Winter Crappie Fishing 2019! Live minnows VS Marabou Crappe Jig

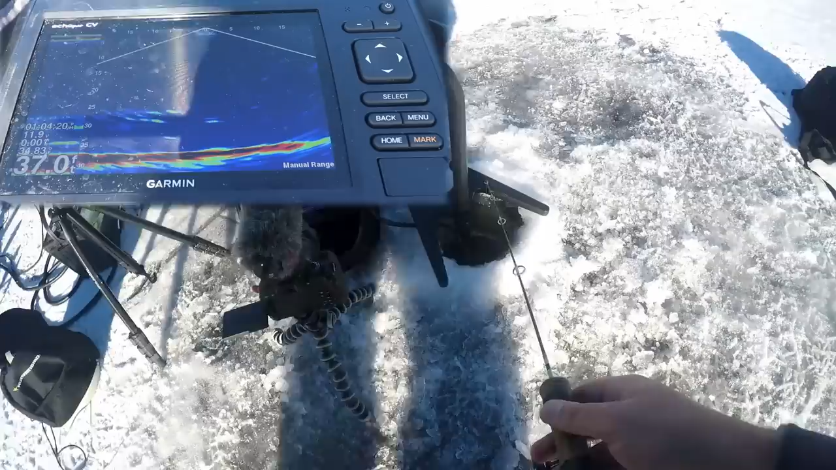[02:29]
Live bait versus artificial bait challenge. Huge school of fish coming in from my left. It's a big school of crappie right there.
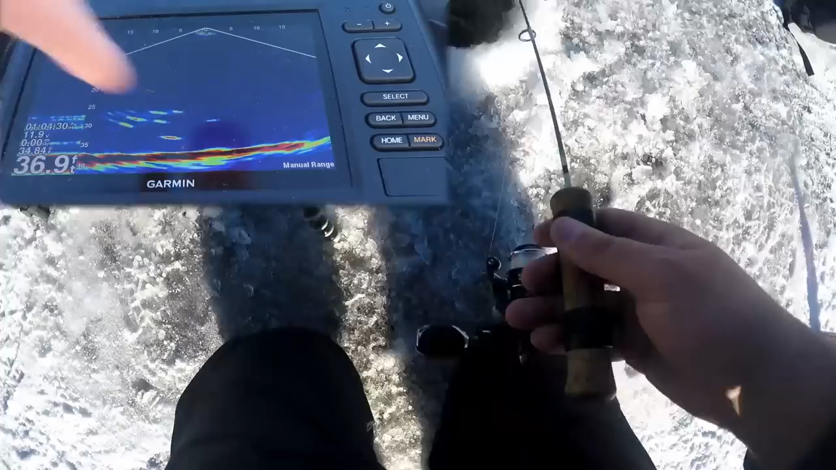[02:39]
Bottom jig is a Marabou jig. Top is the live minnow. See which one is actually going to get hit. That's a big mark down there too. Not moving very fast, but hopefully these fish up here in that 25 to 30 foot range are the active ones. That's usually the case, although last time I was out here it wasn't. It was the ones in the 30 to 35 feet range. That's a cool thing on a regular 2D sonar or even a flasher unit,
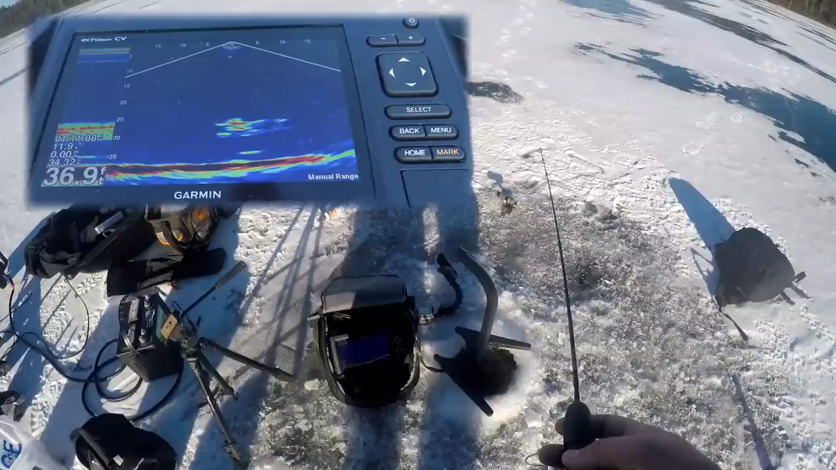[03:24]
I probably wouldn't have been able to see that school of fish because they came in from 15 to 20 feet to my left. Oh, here we go. Somebody's got to hit something here. There he is. Oh, he hit a negative bite on it.
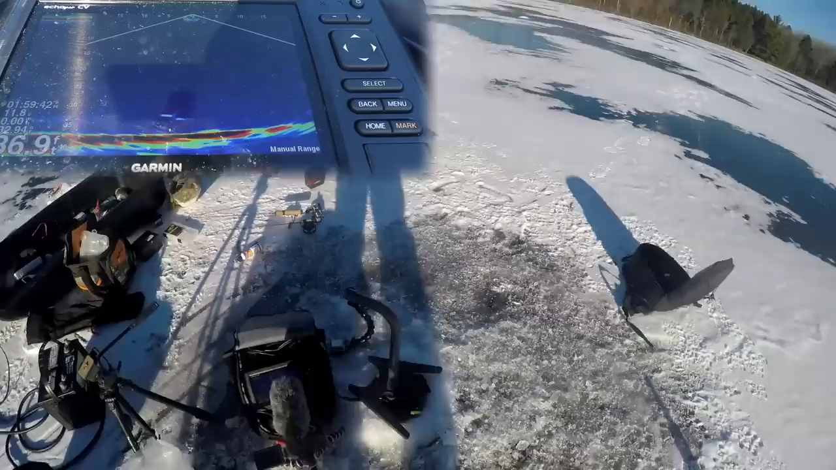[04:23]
There's some fish down there. It looks like I just caught that guy. It's about an 11, just shy of 11. Looks like there are some fish down there.
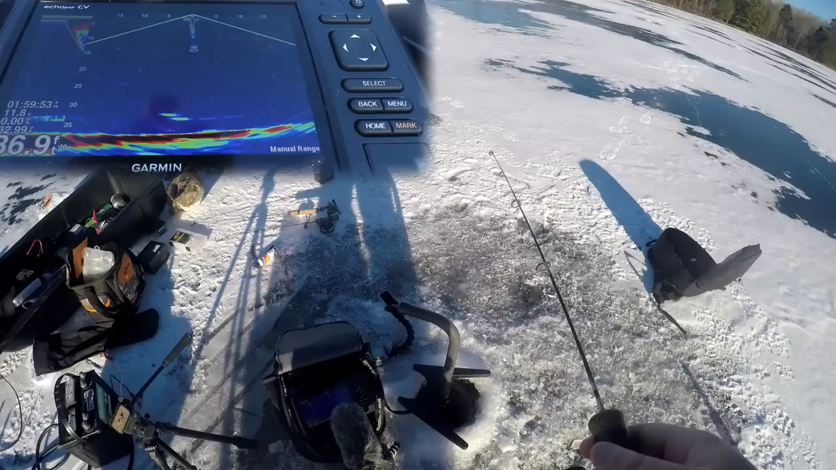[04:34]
School moved back in, and it looks like they're hungry, ready to feed. Oh, and I missed him. Wow, did I miss him. That was terrible. He's still up in the water column. See if he comes back.
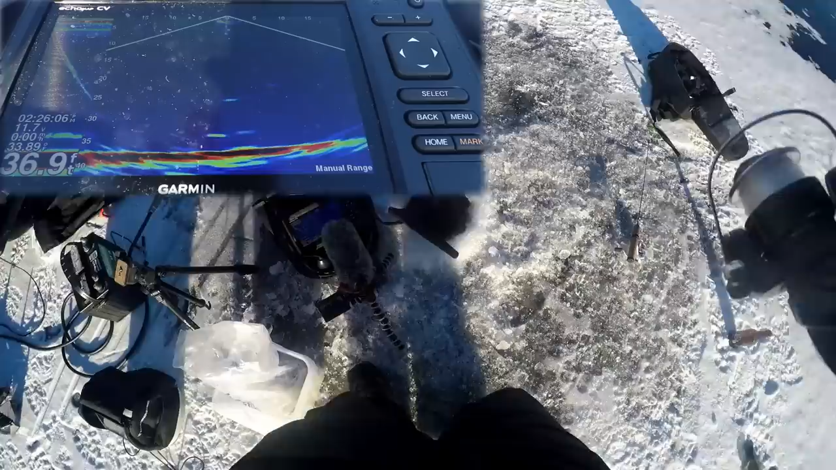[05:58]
Live bait versus artificial bait setup. Ooh, there's a bunch of them down there too. Oh, they look aggressive. That'd be awesome if I can just get a dozen of them in like 5 minutes here. They don't want to come above that 30-foot mark though. They really don't. Oh, God, he hit it on the fall.
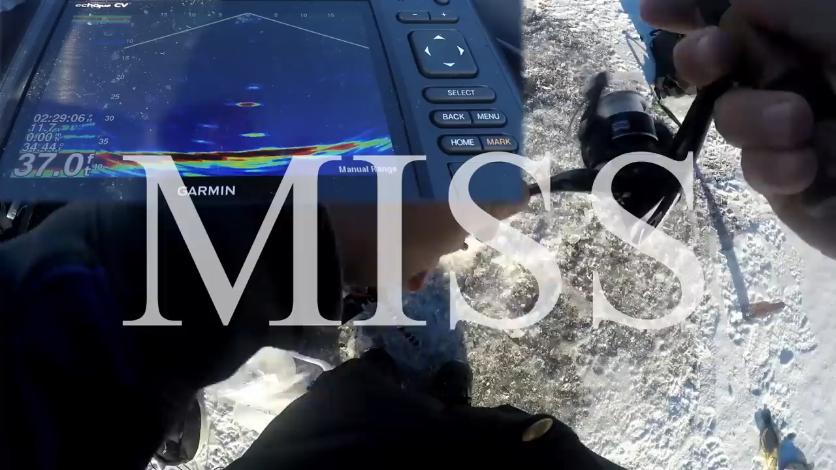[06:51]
Oh my goodness, how did I miss him? Did he go? I think he hit the minnow on that one. I don't know what he hit.
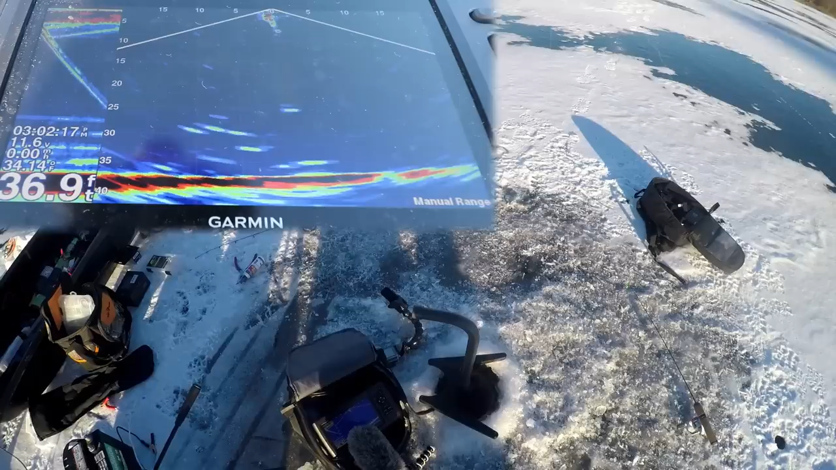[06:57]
On screen: depth 36.9 ft
There's a bunch of them. Come on. Got him. Got him. Feels decent.
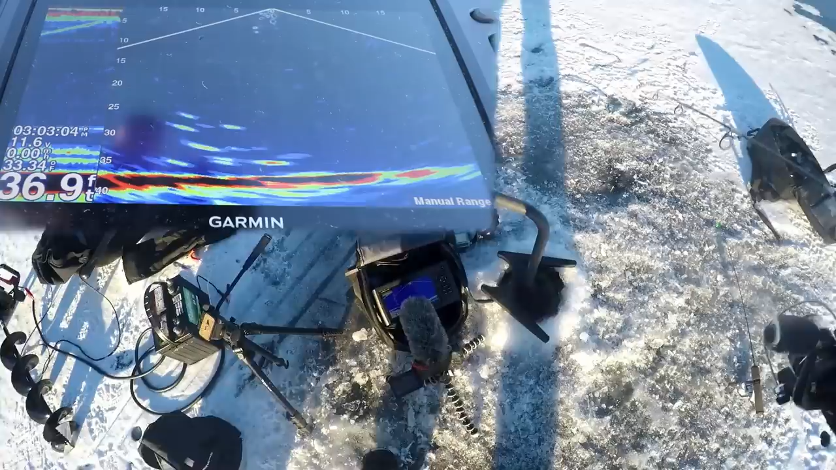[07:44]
On screen: depth 36.9 ft
And they're really liking that 34 feet.